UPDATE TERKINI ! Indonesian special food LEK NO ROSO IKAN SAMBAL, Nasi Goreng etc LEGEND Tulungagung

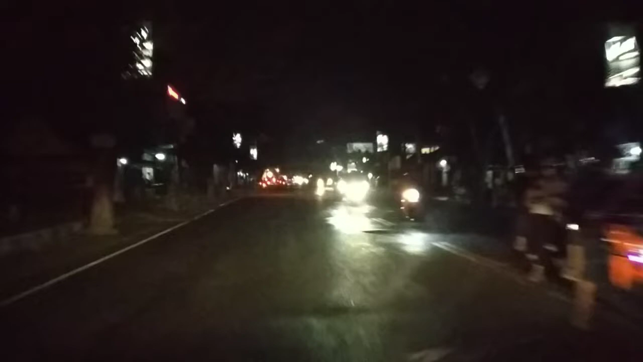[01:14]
untuk konten dimulai dari perempatan rumah sakit lama atau perempatan Dinkes yang sekarang. Oke, kami sudah menuju ke utara, yaitu menuju ke pertigaan Ngujang ya.
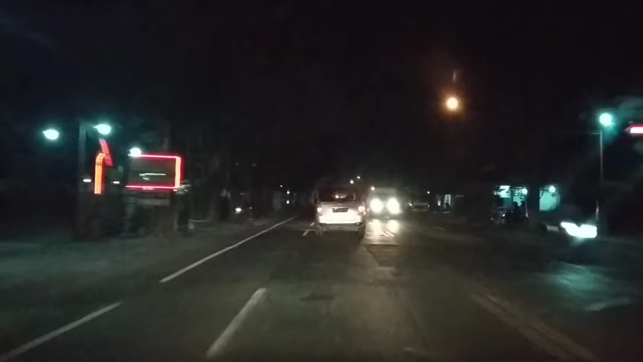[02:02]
Biasanya nanti di sekitar jembatan Ngujang 1 agak macet ya, karena sudah ramai untuk kota Tulungagung. Oke, kita ikuti dulu perjalanan kami menuju warung Lekno Rosso yang sudah legend, yang menunya berbagai macam. Oke.
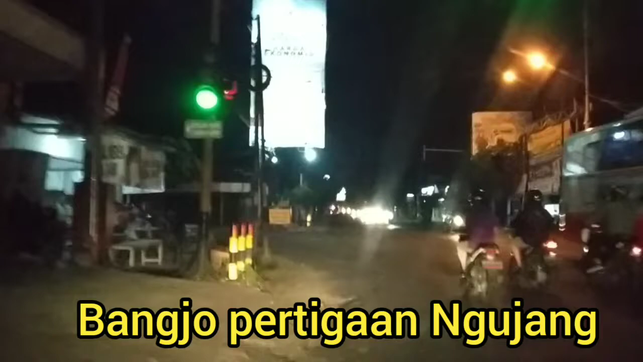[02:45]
Sudah sampai pertigaan Ngujang menuju Karangrejo ke barat arahnya ya. Oke, suasana masih juga cukup ramai. Iya. Oke.